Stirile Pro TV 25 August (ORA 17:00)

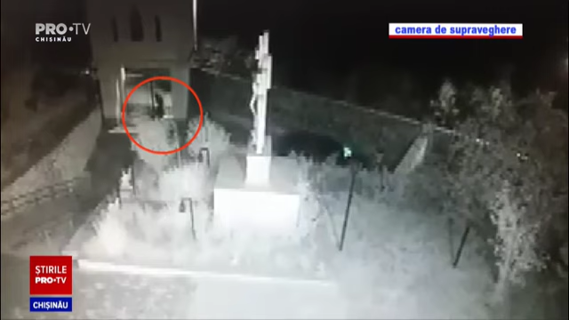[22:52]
Din imaginele de pe camerele de supraveghere se vede cum cineva se apropie de mașină. După câteva secunde petrecute acolo dă bir cu fugiții.